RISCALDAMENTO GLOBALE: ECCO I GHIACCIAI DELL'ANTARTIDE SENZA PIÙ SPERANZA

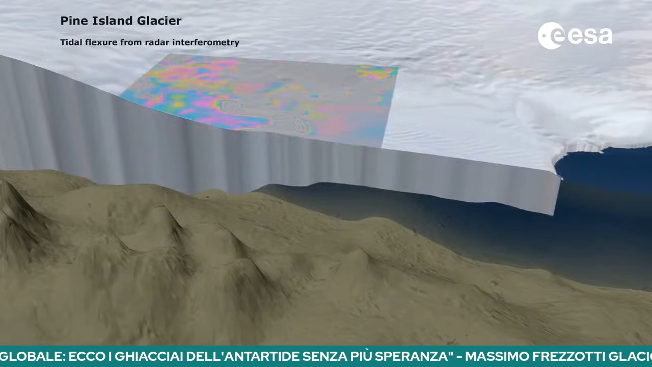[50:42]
flessura e questo punto di flessura può essere studiato tramite l'immagine da satellite quelle che vedete sopra in colore sono le immagini
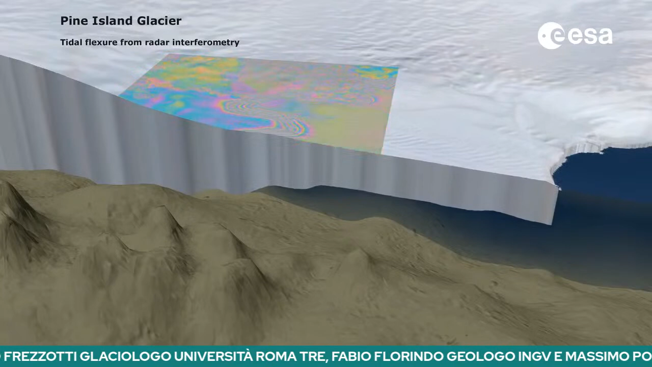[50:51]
da satelliti radar che quelle frange ci dicono quant'è la velocità cioè
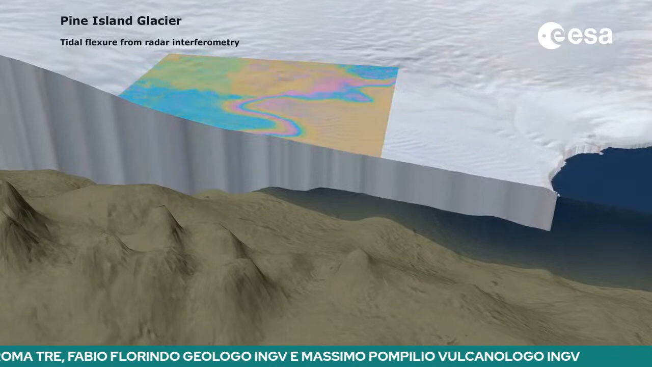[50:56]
lo spostamento sia in verticale che orizzontale del ghiacciaio per cui diciamo
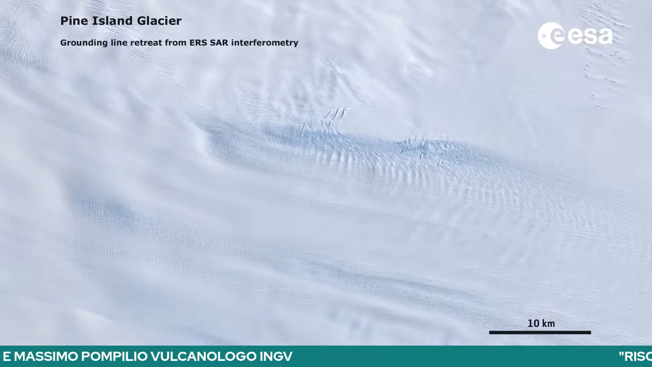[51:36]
della salinità qui vedete sempre le frange vedete qui la posizione
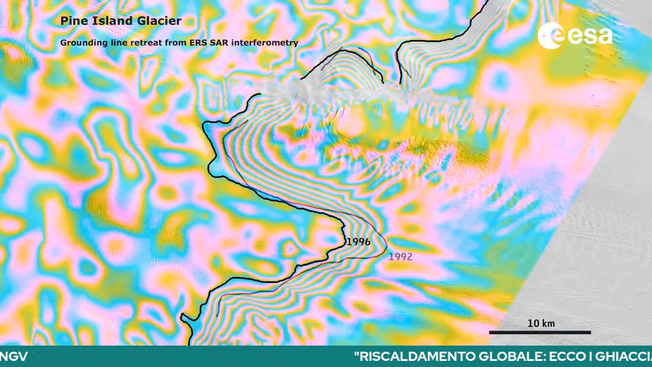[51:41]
della ground in line nel 1992 nel 96 nel 2000
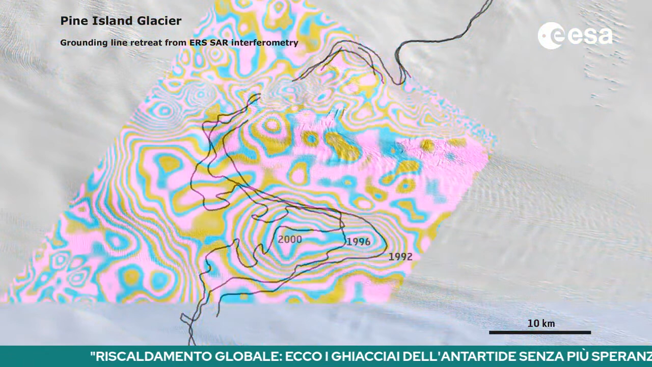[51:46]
e vedete che si sta retrando ci rispiega i colori ci rispiega i colori
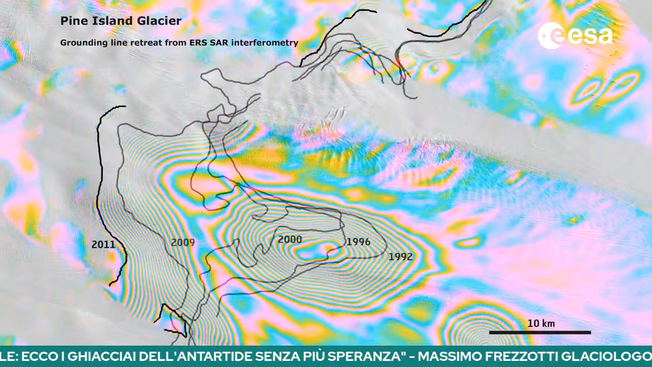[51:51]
frezzotti sono le frange sono i colori diciamo ci dicono soltanto quant'è
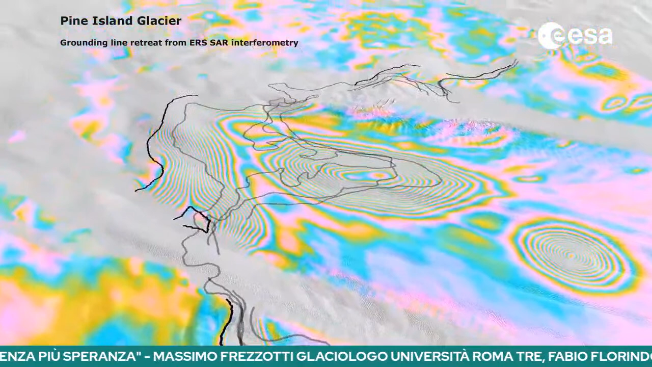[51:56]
la velocità di spostamento per cui diciamo non sono dei colori molto importanti e
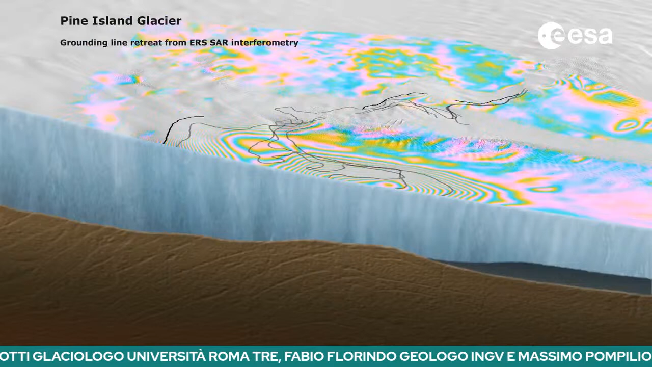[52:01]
sono più importanti quelle linee che ci danno la posizione di dove incominciava a galleggiare il ghiacciaio nel 1992 qui nel 2000 nel
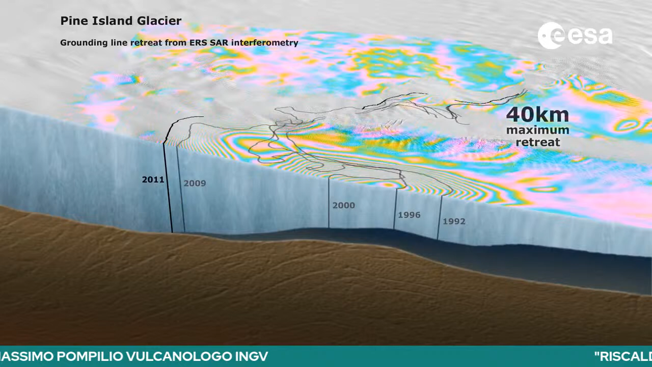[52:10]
2009 nel 2011 come vedete ci sono stati 40 chilometri di tiro con un assottigliamento dello spessore del ghiaccio di 200